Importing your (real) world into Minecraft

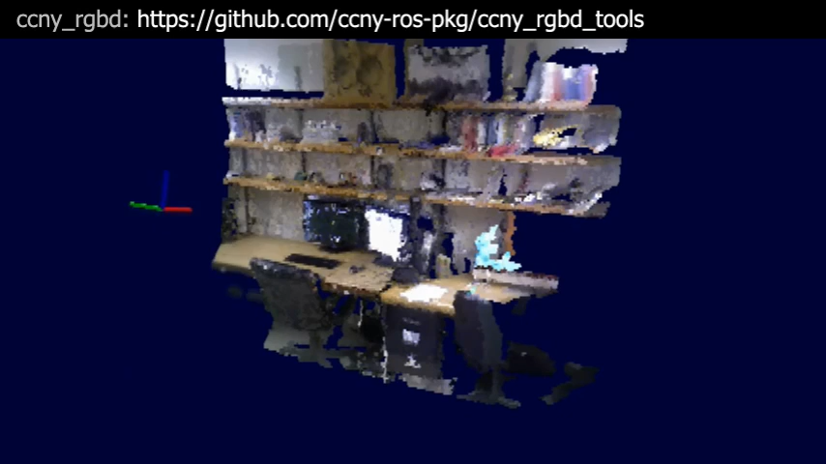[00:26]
At the Robotics Lab of the City College of New York, we've developed a mapping application called CCNY RGBD which lets users build 3D models of indoor environments.